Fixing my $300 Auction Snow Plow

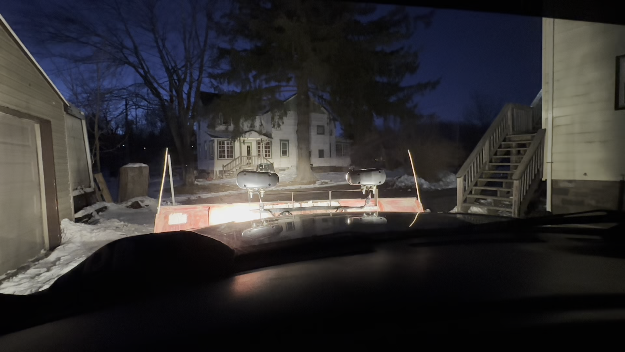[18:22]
Turn those off, and then I have the switch down the bottom with the regular low beams, so I could always do that as well. With the plow all the way up, the lights are hardly reflecting off the plow, which is good, but you'll hardly ever drive with it. This is about as high as I will drive with it, generally, but going down the highway on a nice flat road, it's down here.
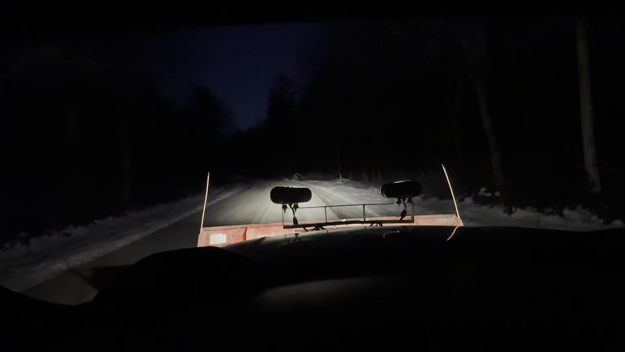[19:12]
It's not pitch black outside. Sunset about 45 minutes ago, so it's pretty dark. This is just a low beam. That's with a high beam. And you can see there's nothing interfering. That's just high beam and low beam. There's nothing out here interfering, like house lights, like there was at the shop. So these are fairly bright for what they are. It's a different kind of light than the LED lights.